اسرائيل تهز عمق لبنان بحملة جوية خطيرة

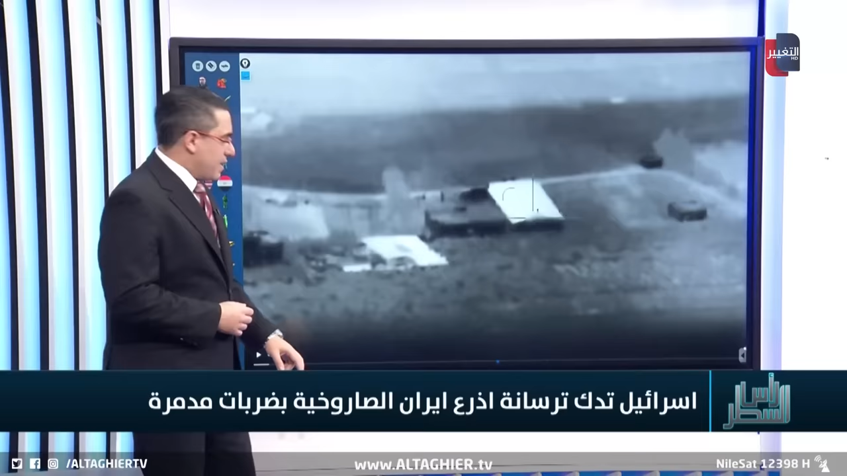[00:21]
اللحظة الأولى لعملية الاستهداف التي جاءت في البقاع ضربة كبيرة للغاية انفجار كبير ولاحظ